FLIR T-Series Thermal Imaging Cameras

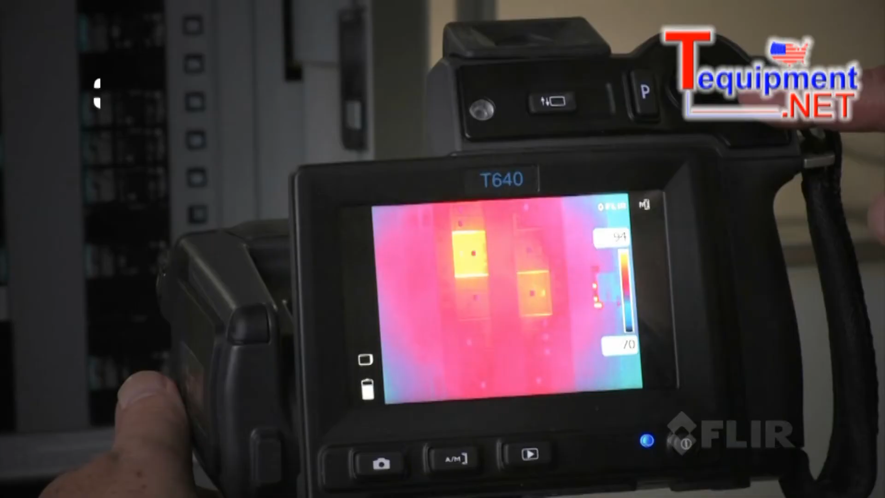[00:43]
Featuring the best IR detector in its class for outstanding vivid images and detailed accurate temperature measurements,